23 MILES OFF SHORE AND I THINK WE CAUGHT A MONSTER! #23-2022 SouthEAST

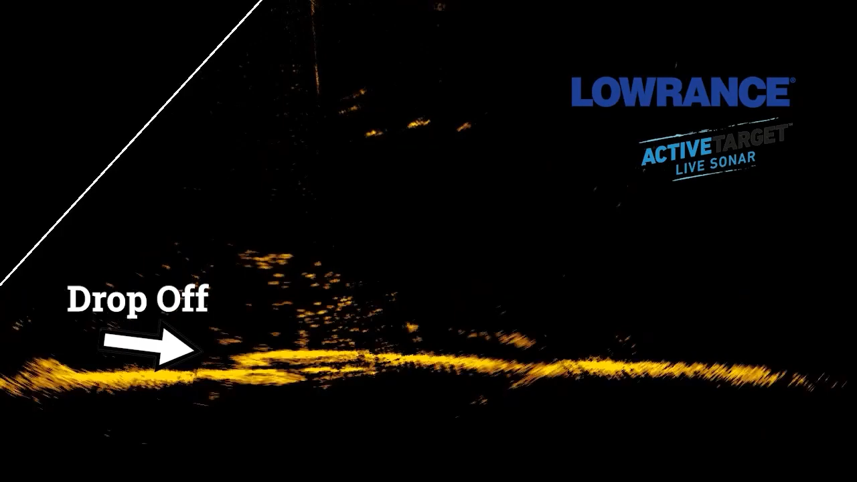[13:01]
I'm showing you the drop-off on the Lowrance active target, and there's a big school of bait that's just hanging right above that ledge, and you can see the bait all in there, and then occasionally you'll see these fish swimming through the bait.
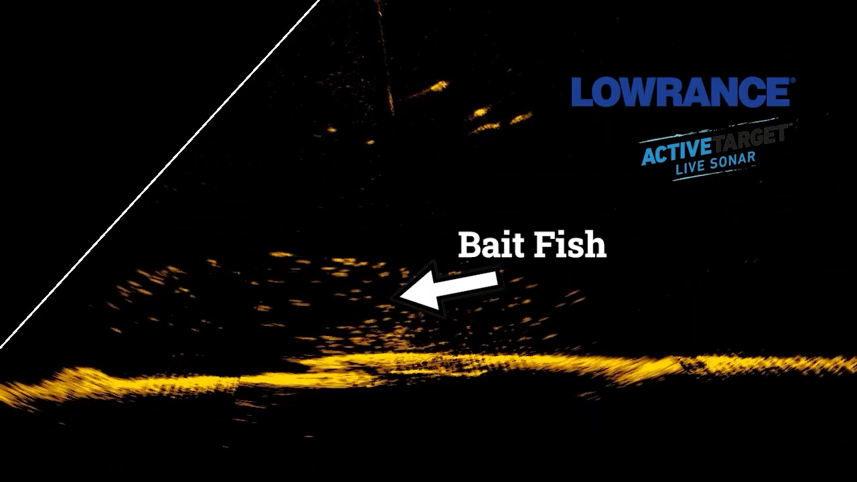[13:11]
Could be a good grouper, big cobia like that, could be red snapper. There are some sharks. And amberjacks. And amberjacks out here. So we've just got a little bit of everything, but that is worth the trip.
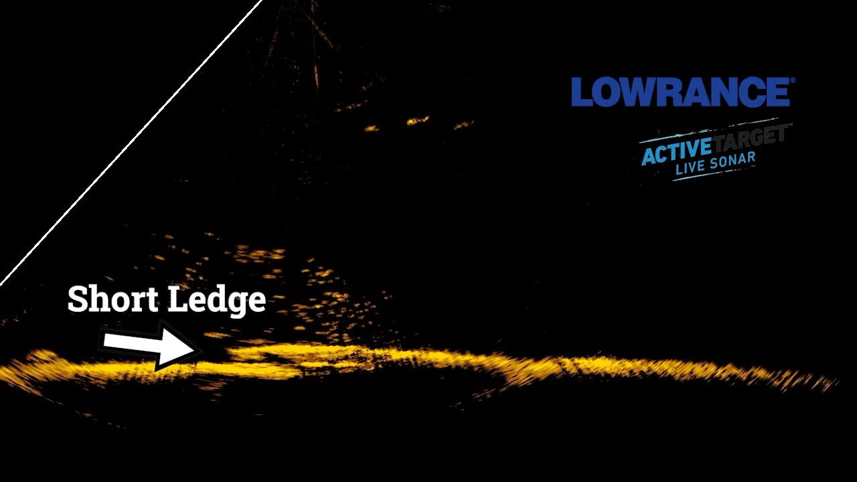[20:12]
It's a real short ledge, a little shallow ledge with a little change in contour, and it entices the bait fish to stay here. You know, a lot of people in South Carolina, North Carolina consider having to go 100, you know, foot, 140 foot this time of the year to catch grouper.